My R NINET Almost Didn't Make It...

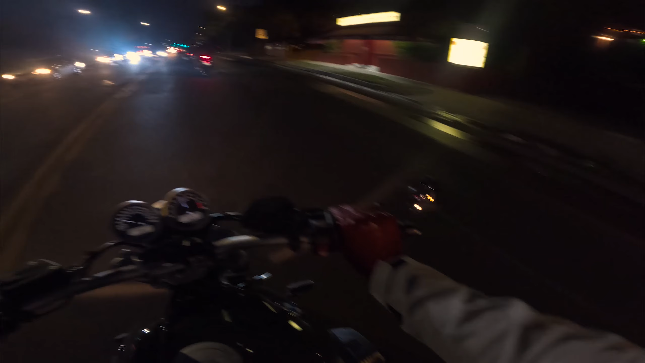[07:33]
There's always that one driver, but that's all it takes. Nice.